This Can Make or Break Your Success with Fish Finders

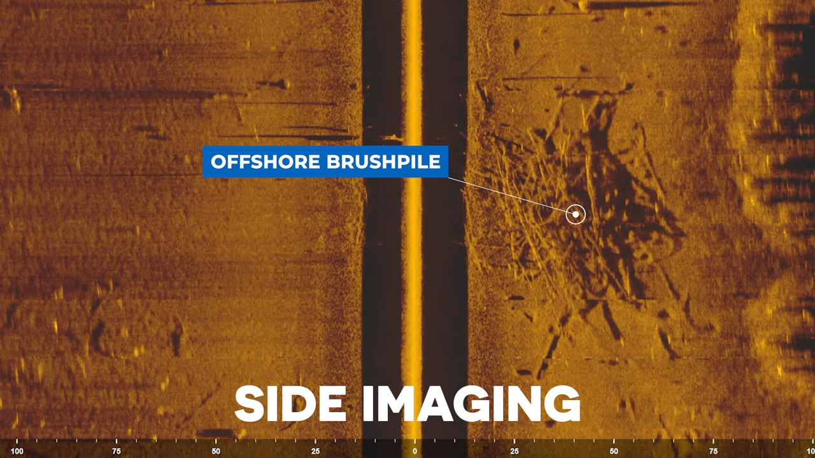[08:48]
If we then zoom into the boat and take a look at what the lake will look like when you're actually fishing from your boat,
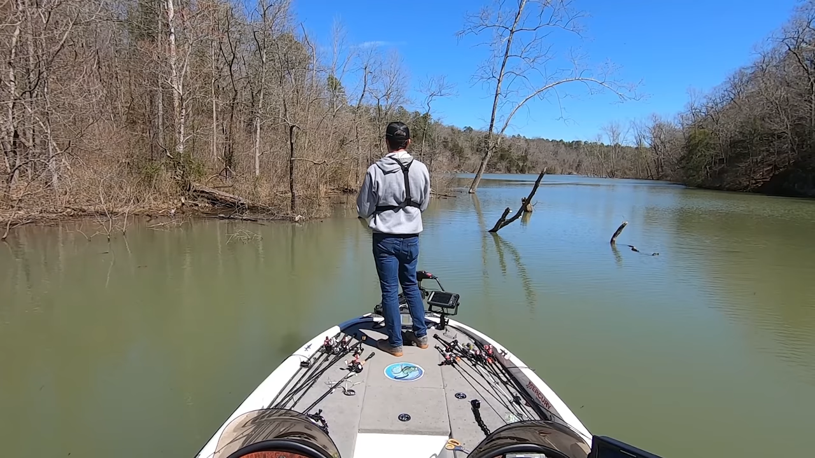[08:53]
you can see a lot more detail when you're up close. You'll be able to identify different stumps or logs or bushes that you may want to fish. In this case, you can make pinpoint accurate casts to those shallow targets and catch a lot of fish.
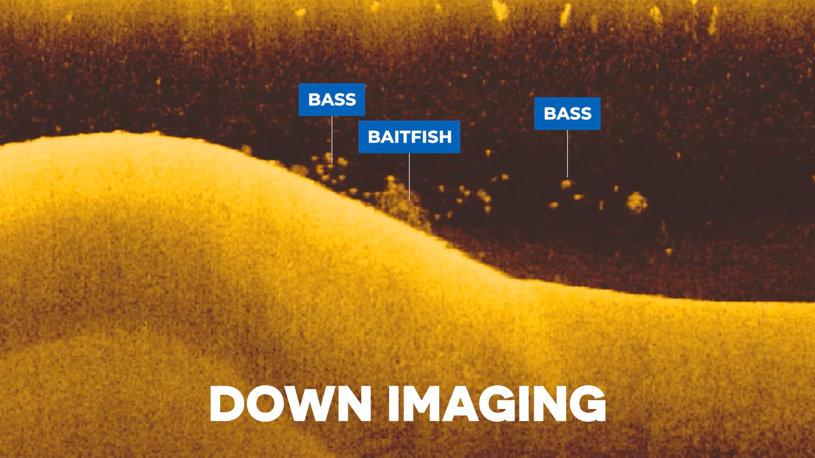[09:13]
In the same way, down imaging gives you a lot more detailed view of that bird's eye perspective you got from side imaging. Every time I re-graph an area with down imaging, I'm getting all of that detail, seeing every individual limb or stump or fish that's in the area.
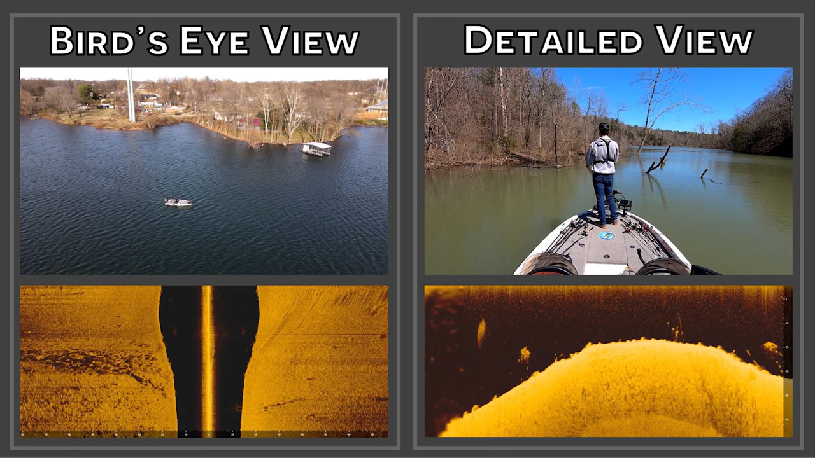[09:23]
To tie this all together, side imaging is basically like giving yourself a bird's eye view of offshore areas so you can identify all the objects and structure that's out in the middle of the lake. It's similar to scanning an entire pocket or cove to look for key points of interest like the boat dock or the lay downs. Down imaging on the other hand gives you a very detailed view of a specific point in the lake. You can scan a specific target like a brush pile and see all the details of that brush as well as whether there's fish or bait fish around that object.
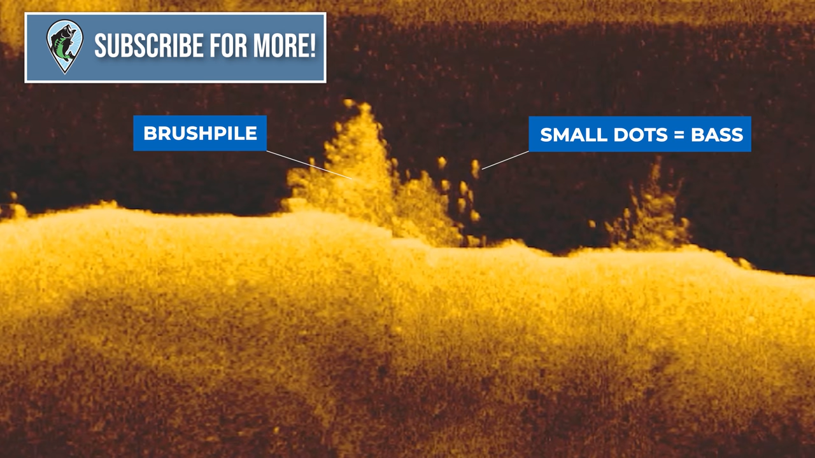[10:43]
However, when you're offshore you don't actually have to cast your bait on every single spot to know if there's fish in the area. Instead, you can use your down imaging to identify fish before you ever make a cast. This makes offshore fishing more efficient in terms of knowing that you're putting your bait in front of fish on almost every single cast. However, finding offshore pieces of structure and cover there holding bass is a time-consuming process.